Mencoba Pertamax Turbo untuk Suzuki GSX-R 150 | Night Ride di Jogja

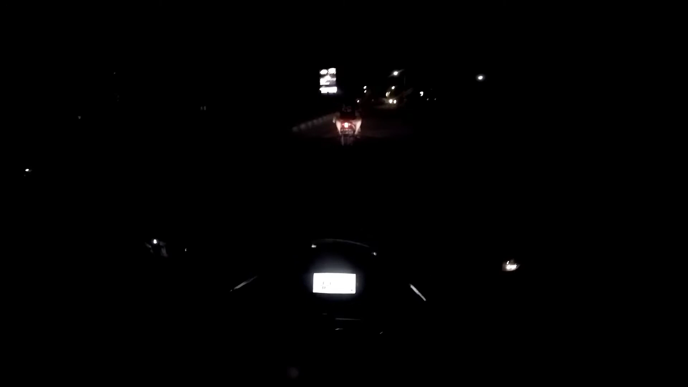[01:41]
Sekarang jam 7.18. Berarti ya udah mulai rame sih, karena ya malam Minggu biasalah di Jogja.
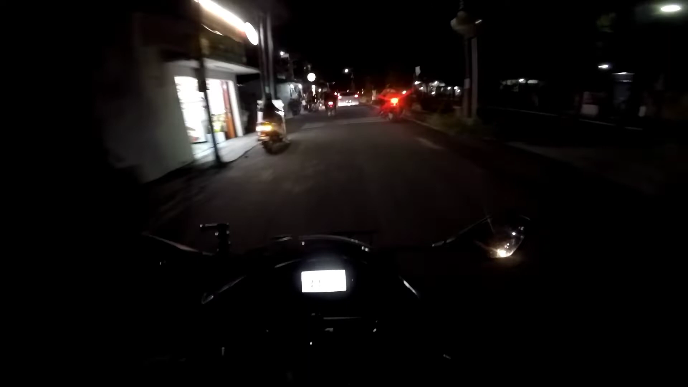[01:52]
Oke, tadi ngambil ATM, ambil duit di ATM drive thru.
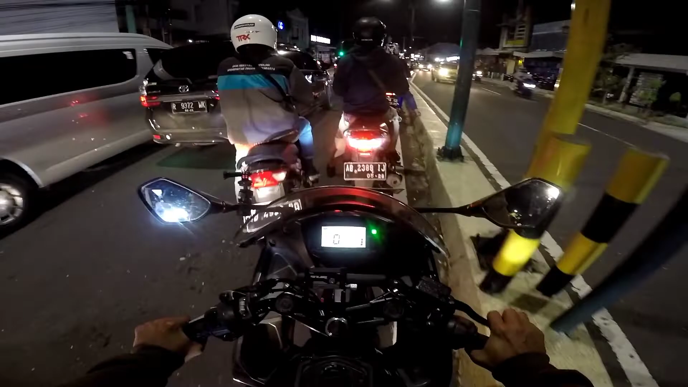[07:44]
Biasanya lama banget yang gerak ini ya di depan ini. Entahlah ya karena yang bawa mobil atau gimana ya. Buset, cepet banget kan lampu merahnya. Gak kerasa emang, buset. Kita coba lihat nanti. Sampai sekarang Tugu Jogja tetap di lockdown cuy, dipagerin.
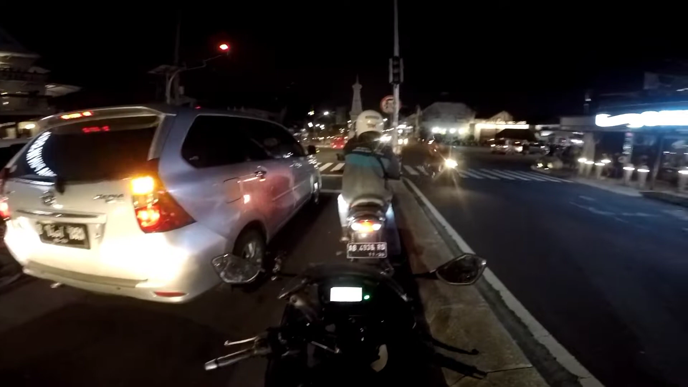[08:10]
Buset dah. Perasaan semua wisata udah buka deh. Nah, lama banget yang gerak kan?
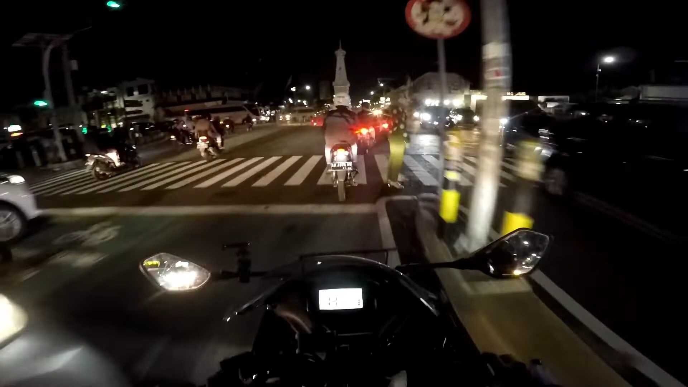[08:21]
Ah, itu yang bikin macet nah. Ini lagi. Aduh.
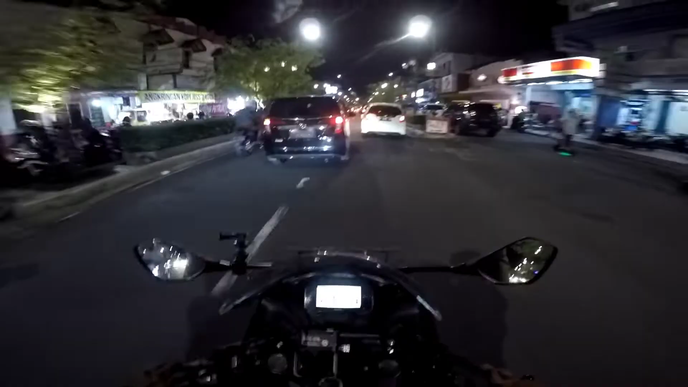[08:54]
Ngabers. Buset. Fast mad man. Kalau motor ginian mah susah bawa orang. Makanya yang cocok untuk motor jomblo ya.
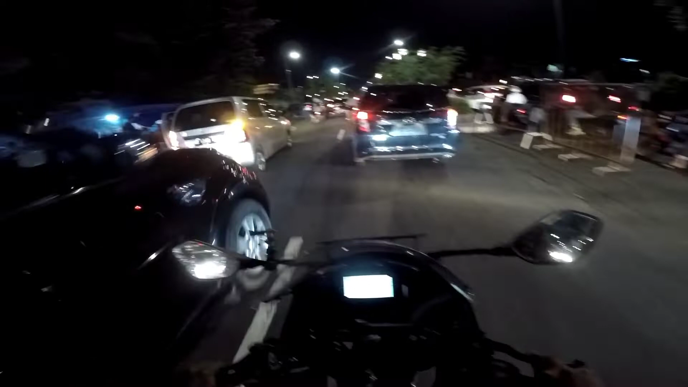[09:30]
Ada lagi yang keluar di situ. Bagian macet dong.
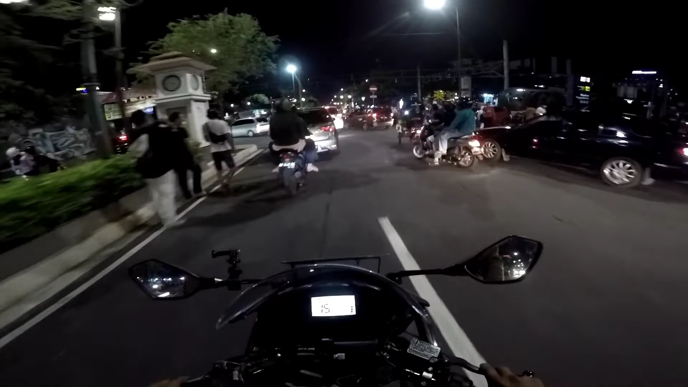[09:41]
Wah, ngabers dia gini.
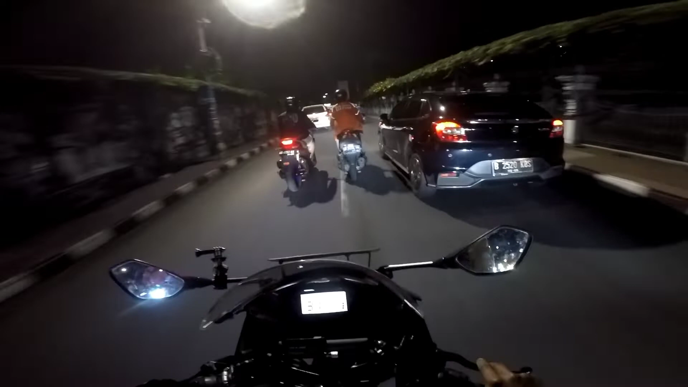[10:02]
pasti ditutup jalannya ini. Iya kan? Demi mengurai kemacetan. Lagian juga ngapain lah. Udah lah, kita gak usah lewat sana. Kayak gitu tuh.
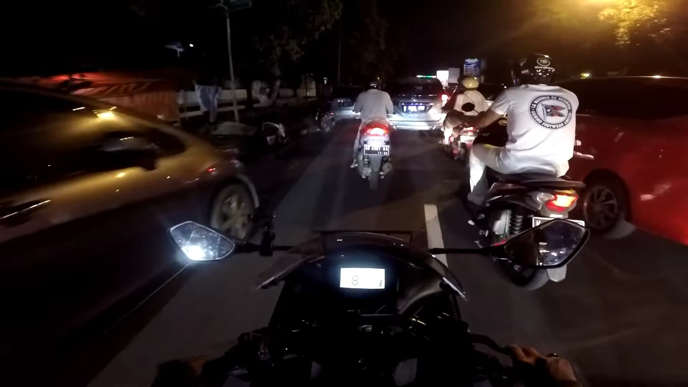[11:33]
Jadi cuma parkir di jalan doang gini.
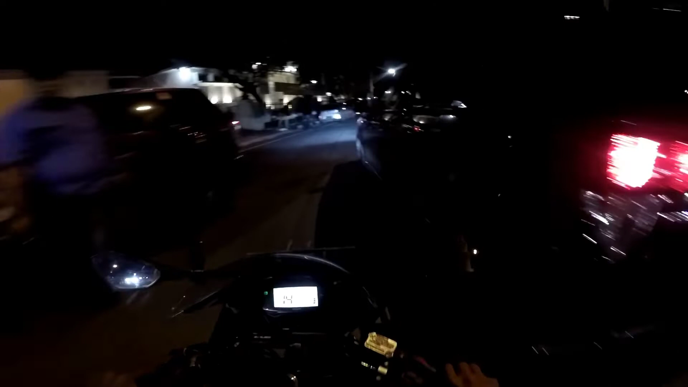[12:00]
Ini SMA 3 nih. SMA 3 Jogja. Salah satu SMA terbaik di Jogja, di Indonesia, ding.
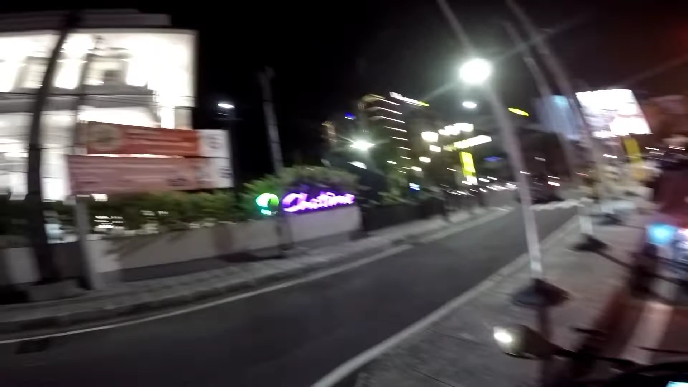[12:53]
Dan juga lumayan pakem sekarang rem belakangku. Mobil lewatnya dari sana. Gimana sih pak? Udah tahu jalan belok kiri yang selesai lebih cepet. Wah, plat AD toh. Gak tahu aturan pak gimana.